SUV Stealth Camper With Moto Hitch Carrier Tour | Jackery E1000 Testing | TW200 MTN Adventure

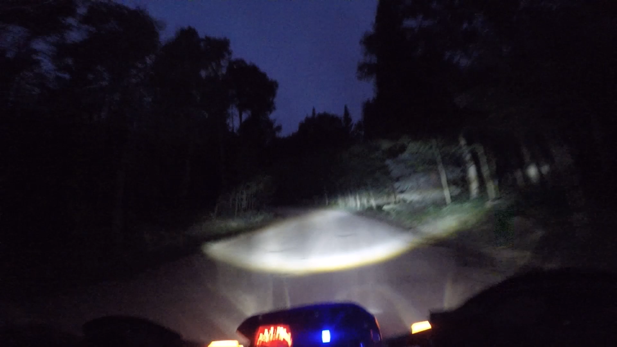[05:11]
guys, let's go check out that road that I was driving up before. We're gonna be there in no time.
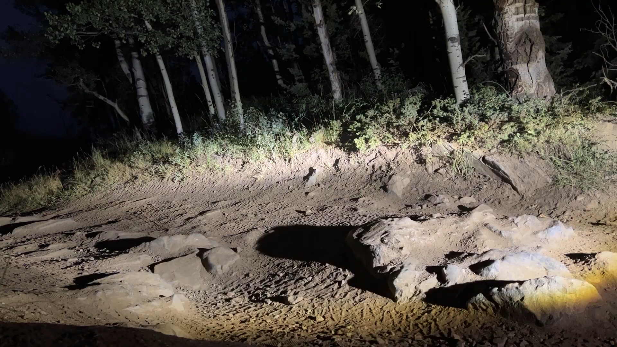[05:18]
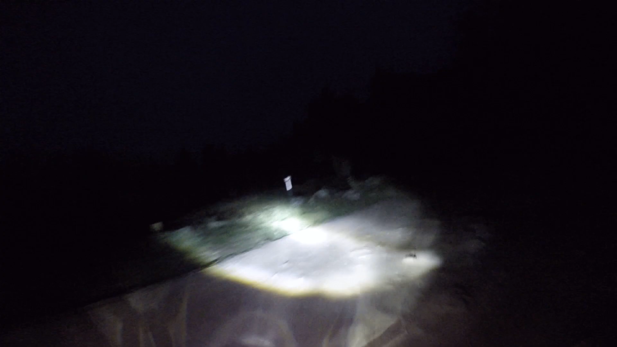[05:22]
Oh yeah, so much faster on a bike. So much more fun too. Everything isn't like constantly shaking. I think this is where I decided to back up on the 4Runner right about here.
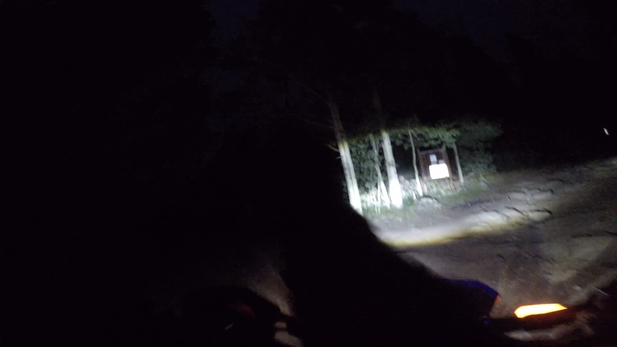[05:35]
So Webster Pass is that way and Redcone Pass is this way. We'll ride a little bit longer.
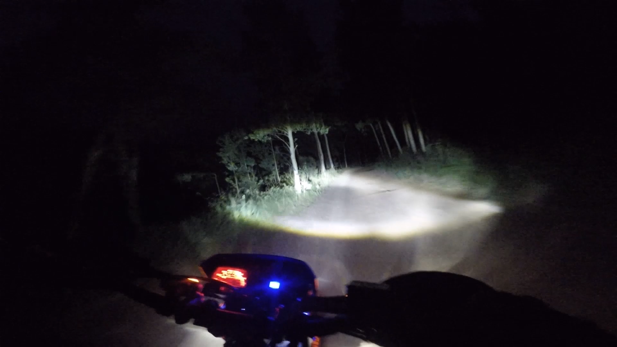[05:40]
Let's go this way for now. We have a lot of stuff to check out tomorrow. Ooh, I could have camped right here. Probably, I would have been okay if I came up here, but I'm pretty happy with where I'm camped. Plus we got a nice little lake right next door.
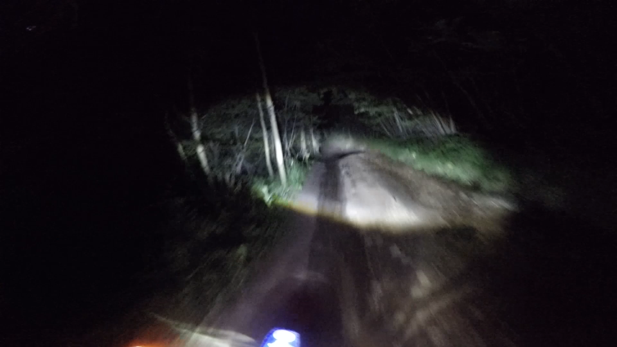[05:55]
It's so dark and I don't know this area at all. Nice little chair just here, right here. This little lawn chair.